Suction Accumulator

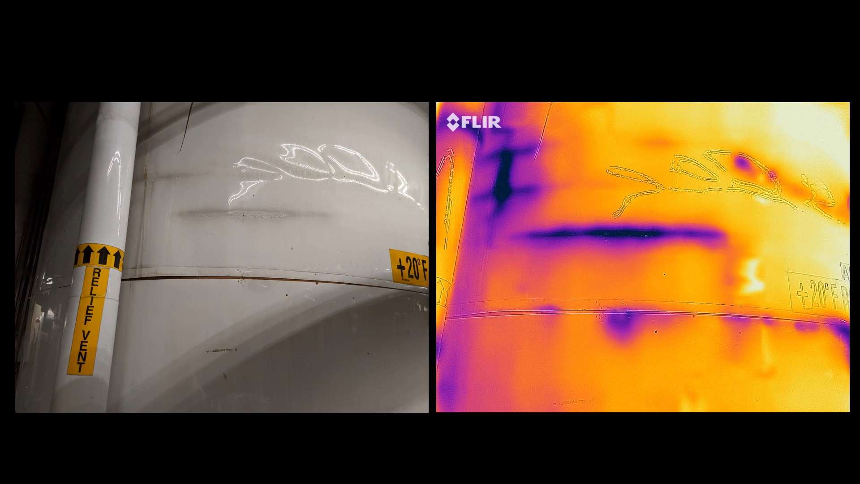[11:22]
but the thermal image exposes areas of concern where moisture has infiltrated the insulation system. There is a requirement later in the table, Item J,